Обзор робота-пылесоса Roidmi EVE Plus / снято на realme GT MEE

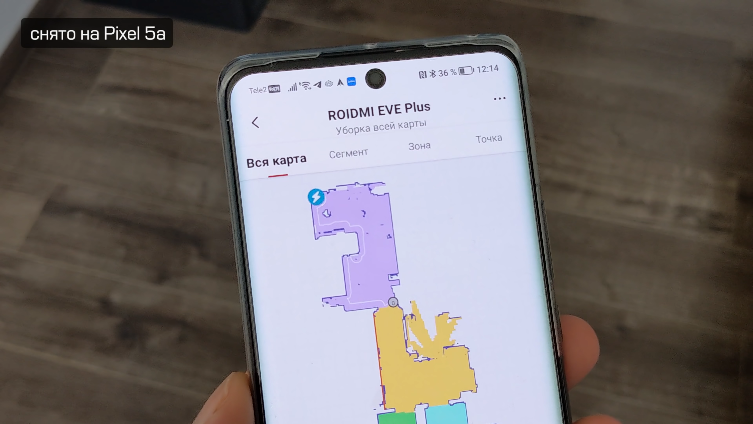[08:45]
Сначала по периметру он очерчивает комнату и потом уже убирается внутри. Давайте сейчас проверим
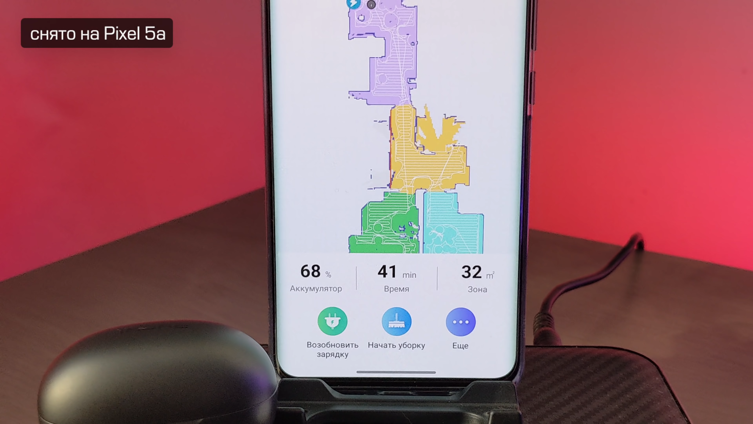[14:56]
Но нужно учитывать, что он на кухне немножко
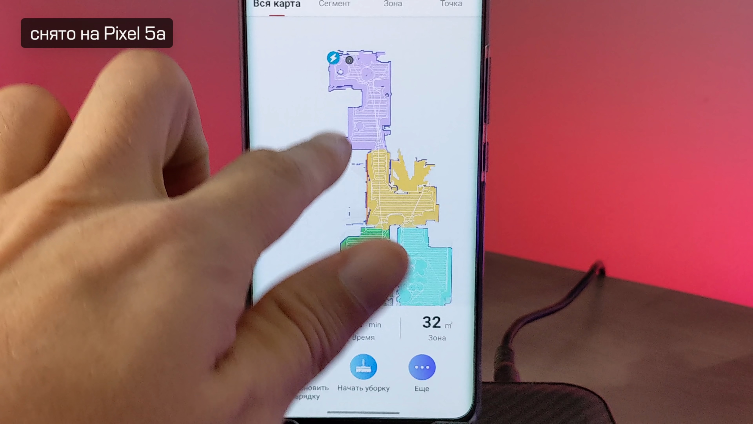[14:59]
поюлил, скажем так. Вот здесь вот много было различных стульев и занял это время.